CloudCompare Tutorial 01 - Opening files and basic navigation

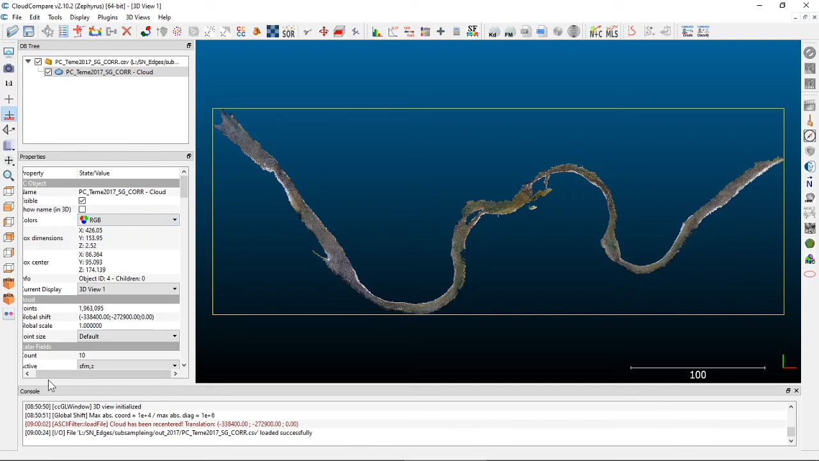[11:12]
And so mine has RGB data, so I can switch it to RGB colors. And so here, if we zoom in, you can start to see the colors of our river.
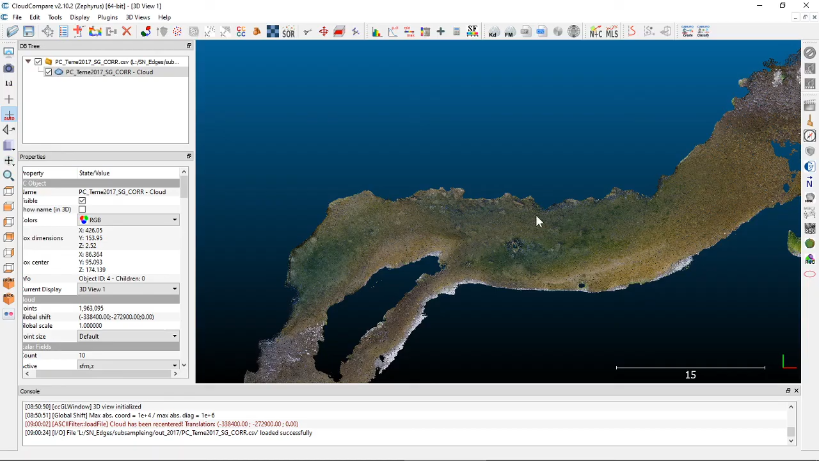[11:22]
So you can see some of the sediment here on the banks, but then the in channel portions are this kind of brown green color.
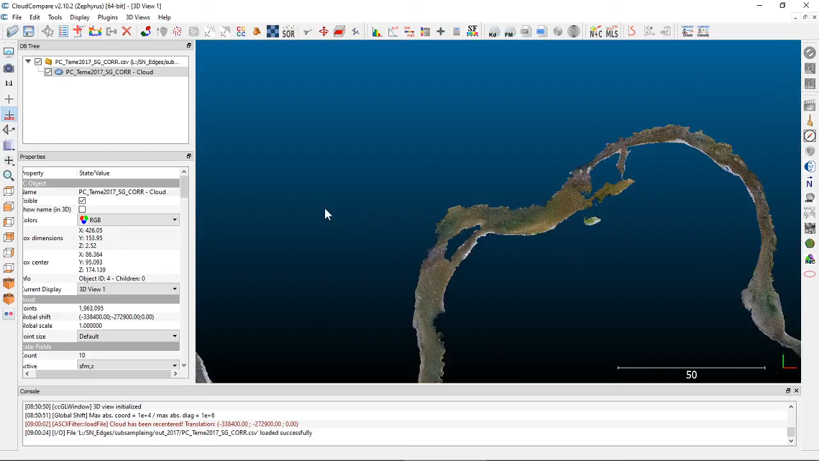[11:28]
So if we switch back to our scalar fields, in this case, if we'll go down to the bottom and look at which scalar field is active.
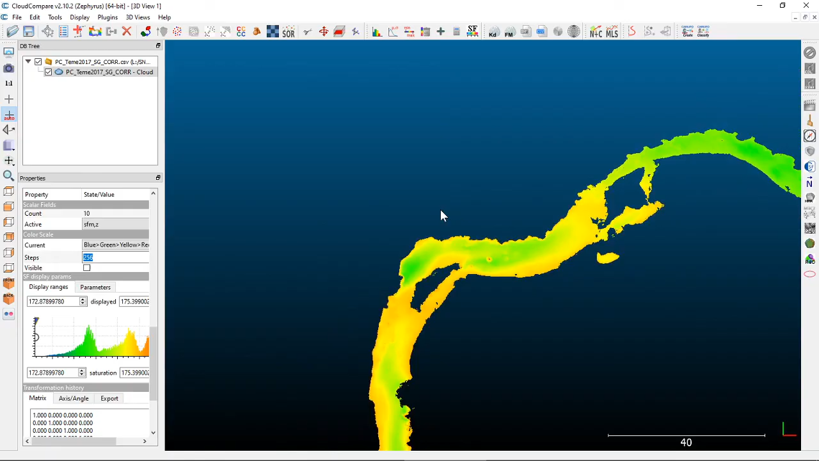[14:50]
you can use your mouse wheel or if you've got a touch pad, you can use your kind of finger scrolling to zoom in and out. So I'm just using my mouse wheel here to zoom in and out.
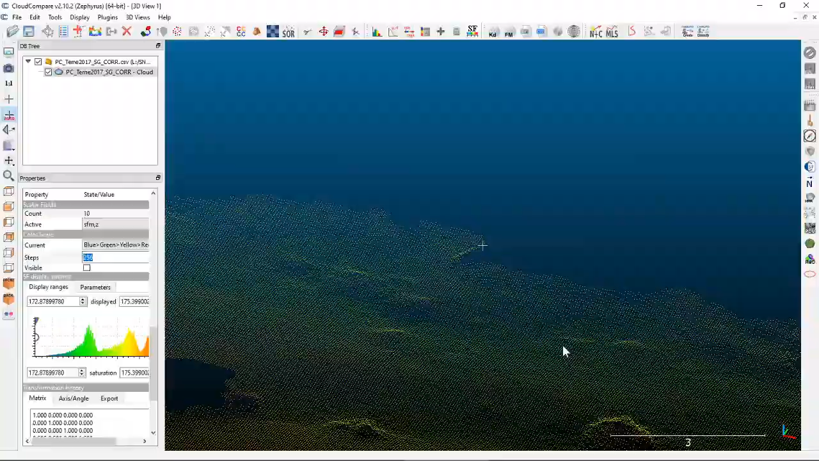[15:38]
And then if you can zoom in and out based on wherever you are kind of rotated around as well. So you can zoom in and out and rotate just the same. So the next basic command is a right click, which is a pan move. So if you right click and drag, you can pan left and right or up and down on the screen.
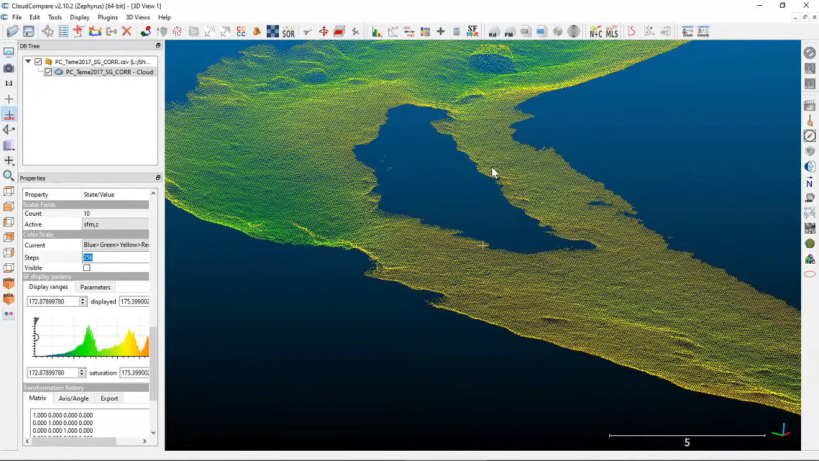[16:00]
And so zooming way out again, you can just you can move that point cloud kind of around in a panning fashion. So there are some default views as well for the 3D view that you'll find on your toolbar. Mine is over here on the left hand side, but these kind of orange squares are some of the default views. And so if you hover over these, you can see what they are.
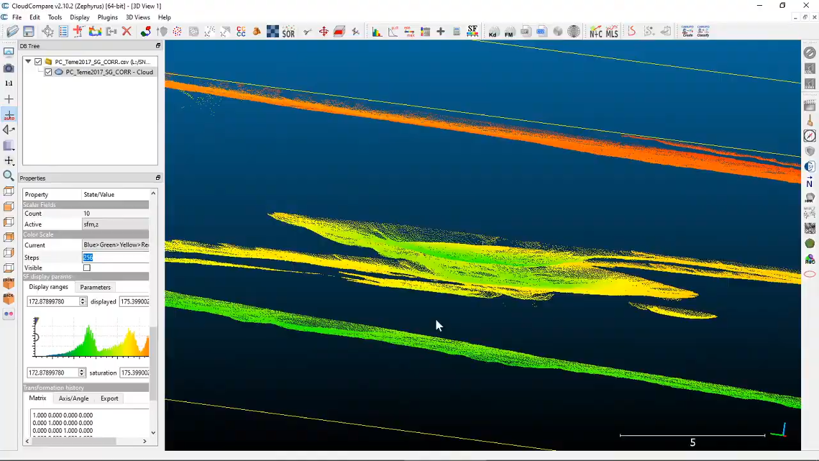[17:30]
So kind of a tilted angled view. So usually if I get totally screwed up in where I'm at or if I'm zoomed in way too far and get kind of out of whack, oftentimes the best bet is just to go over here and set top view to get the top down view,
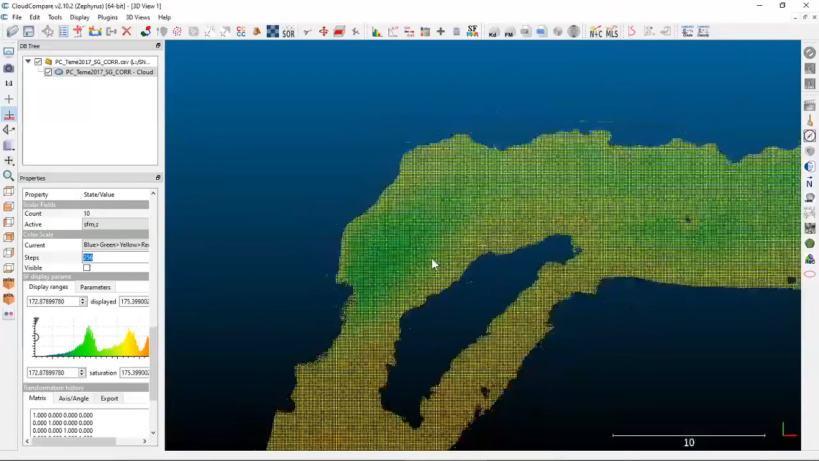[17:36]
which is what we're used to as geographers and geospatial scientists.
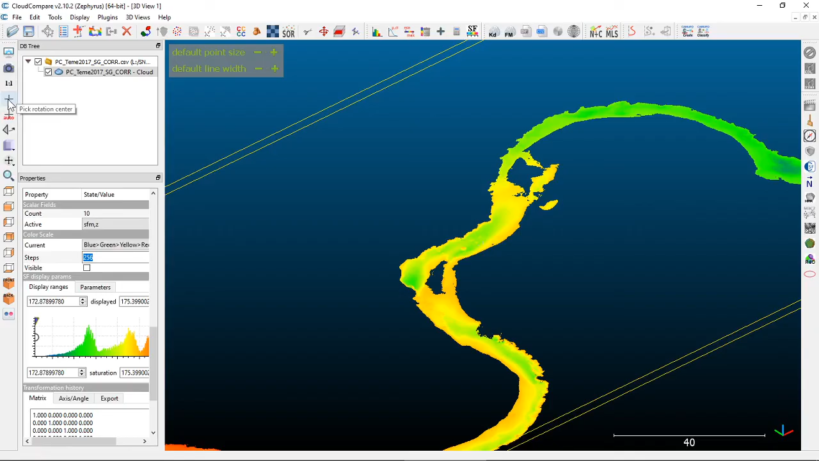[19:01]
And then the other one, the top kind of blank one, is what's called the pick the center of rotation or pick rotation center. And so if you click on that, then you can click on anywhere in your point cloud and kind of establish a new center of rotation. And so with that tool active, you can see down here in the bottom, it says pick a point to be used as the rotation center. Click on the icon again to cancel. So if you click on this again up here, the pick rotation icon, it'll cancel that. But if you want to actually pick a new rotation center, you click on the point cloud where you want to rotate around.
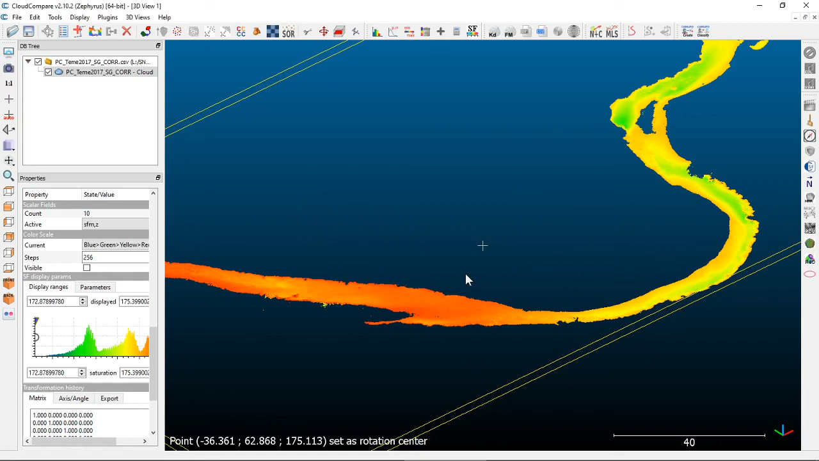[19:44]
And oftentimes this will pop up the first time you do it. This is kind of generating what are called the octrees to accelerate the point picking process. I usually always do yes on that. It saves time and makes things quicker. And so now you can see that we've picked a new point as the rotation center. And so now if I click and drag with my left mouse button,
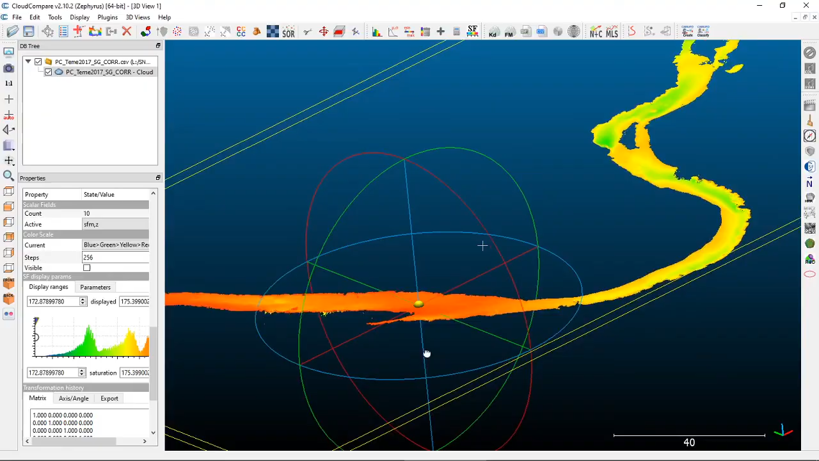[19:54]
I'm now rotating around that point we just clicked and not the old center of the point cloud over there.
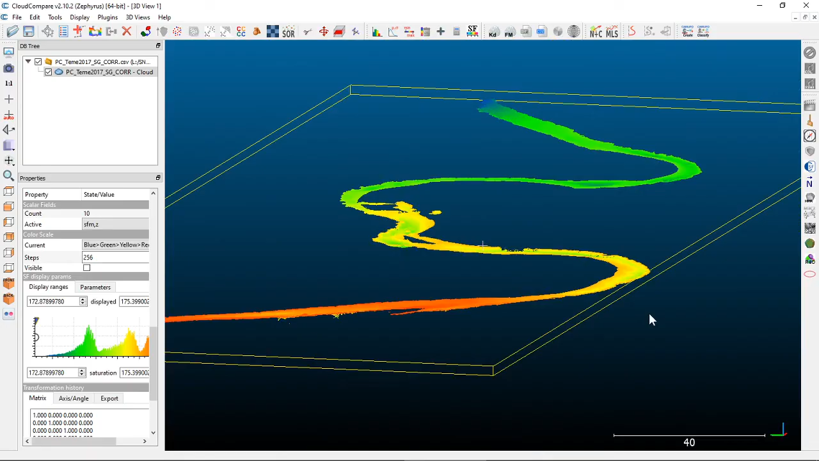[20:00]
So this is useful if you're working in a very specific area and you need to just rotate, especially when you're way zoomed in like this.
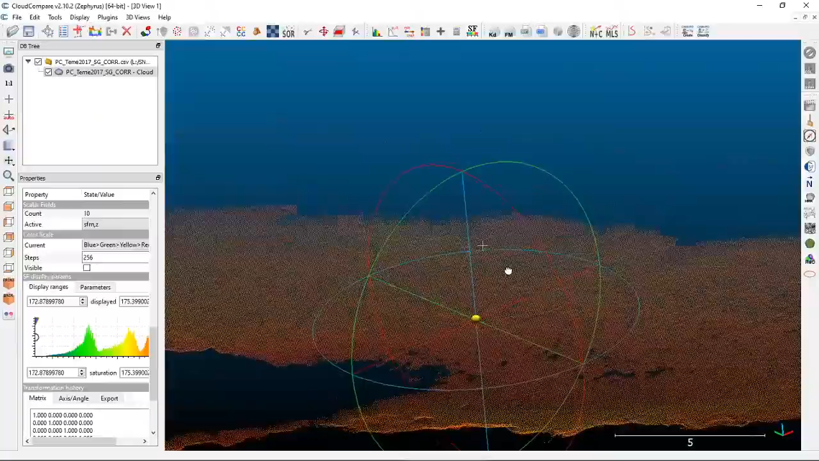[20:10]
You can pick a new rotation center and rotate around kind of the spot that you're working,
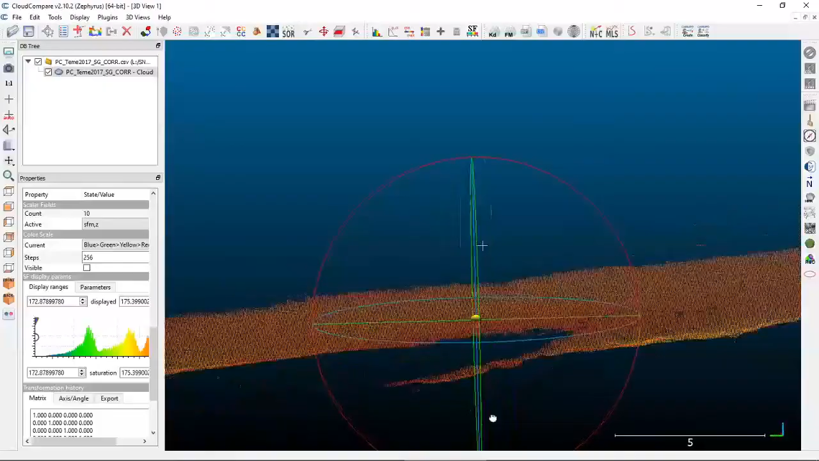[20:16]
rather than rotating around the center of the whole point cloud,
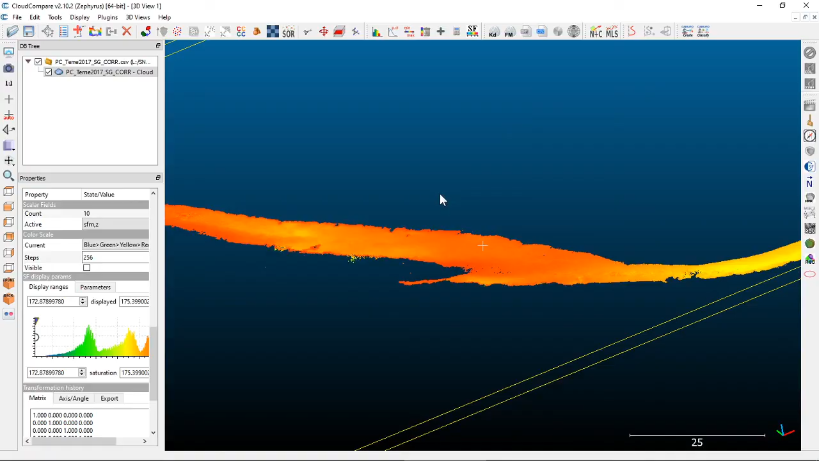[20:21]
which can get pretty obnoxious in a certain sense. So those are the basics of navigation around the point cloud. It takes some getting used to to kind of get your kind of sea legs,
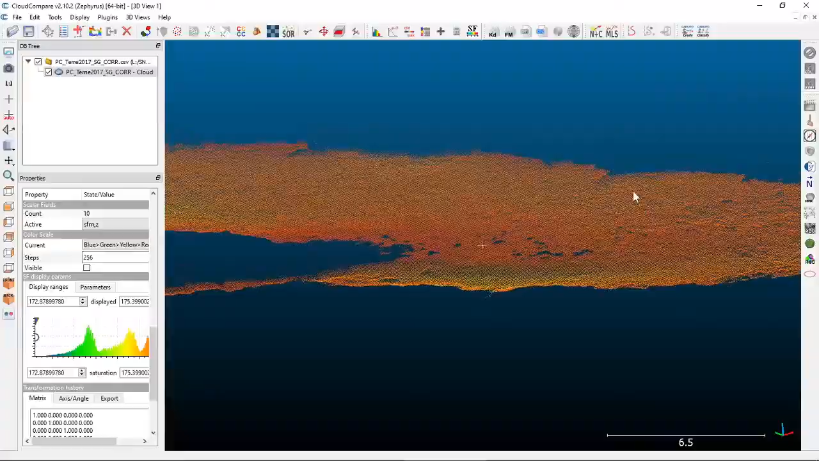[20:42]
if you like, trying to get like trying to find the right view and zoom in and pan and rotate to look at the things and look at the features that you want to look at. But it just takes a little bit of practice to get that going.